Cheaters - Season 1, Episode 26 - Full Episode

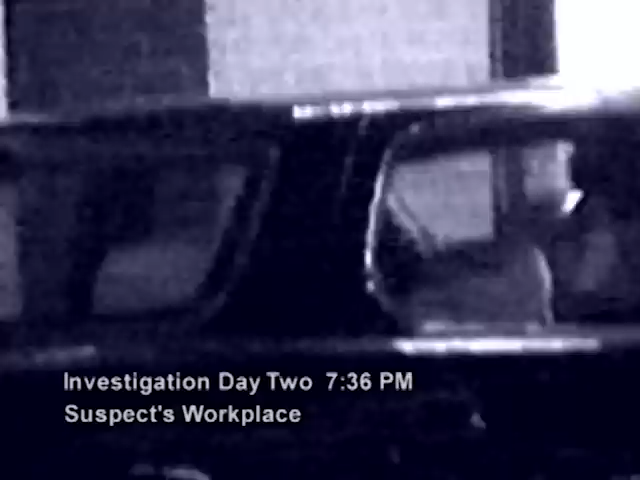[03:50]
Cheaters agents camp out at the suspect's workplace in hopes of catching a break in the case.
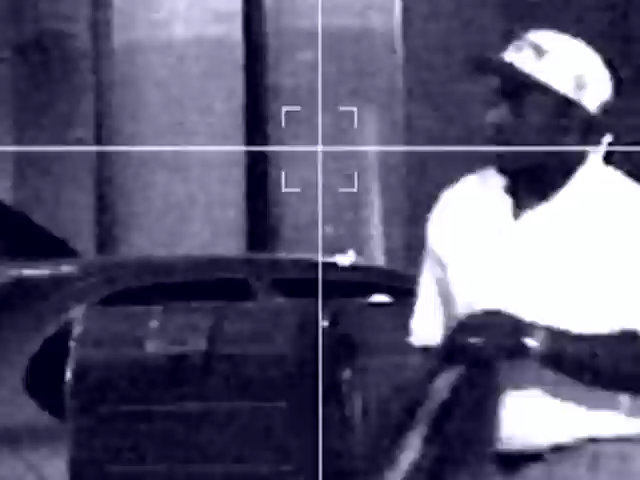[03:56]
The waiting game eventually pays off with suspect Jermaine Caldwell showing his face as he hurriedly departs his place of business.
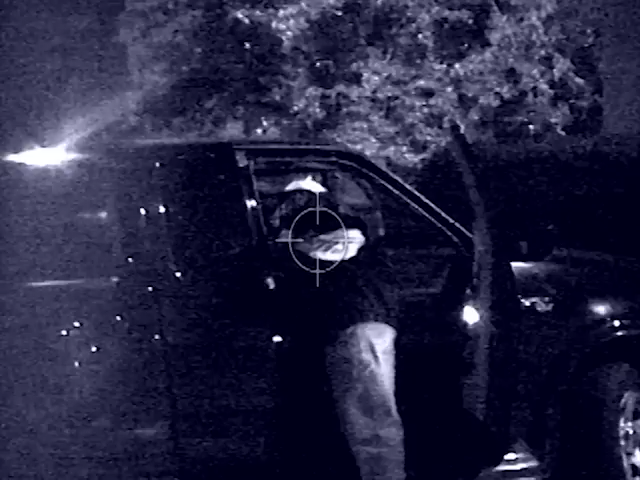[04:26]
After a short drive, the two pull into a popular bar and bistro.